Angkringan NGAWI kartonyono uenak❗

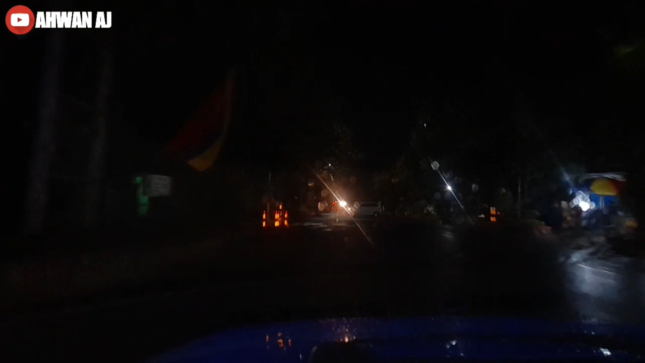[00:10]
kali ini kita sudah sampai di Ngawi Kota ya teman-teman Hampir mendekati Kartonyono teman-teman Dan kita belum menemukan angkeringan yang
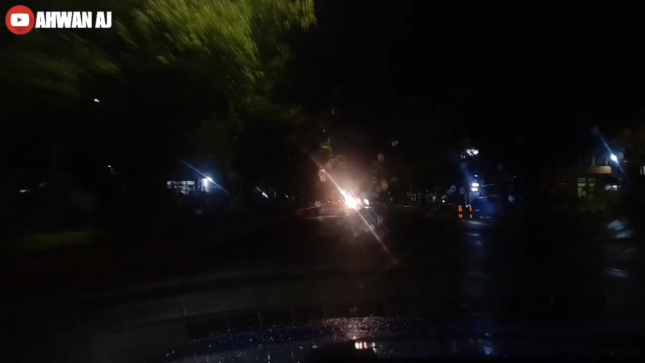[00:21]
cocok ya teman-teman Jadi kita masih melanjutkan perjalanan di Ngawi ini Sambil mendengarkan musik geleri Jawa Timur Ceduki Indonesia Adila Ya teman-teman, kita hampir sampai di Kartonyono kembali teman-teman
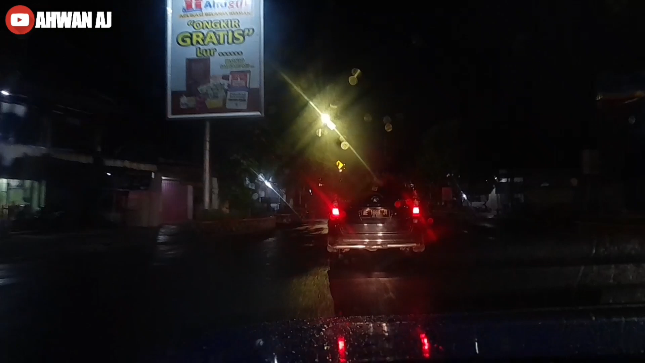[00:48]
Bisa teman-teman lihat Kartonyono sudah sebentar lagi kita akan sampai
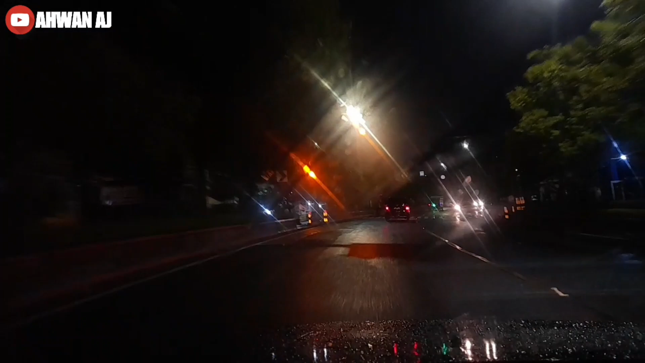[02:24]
Oh iya teman-teman untuk cuaca dari kita Bojonegoro sampai saat ini teman-teman kita berada di kota Ngawi Tepatnya di timurnya Tugu Kartonyono masih hujan rintik-rintik ya teman-teman Belum ada titik terangnya